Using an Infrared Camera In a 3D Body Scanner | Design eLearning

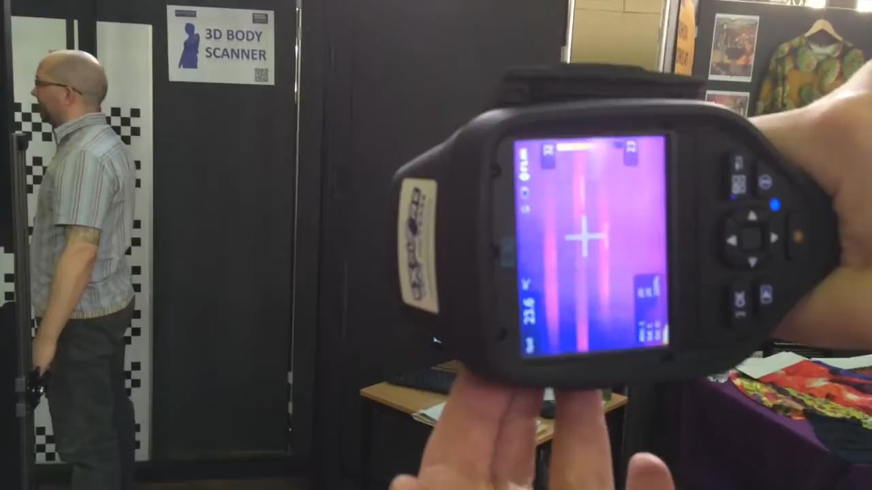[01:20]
Can we focus on him, see if we can get any scatter? Lots of infrared heat, it's very nice.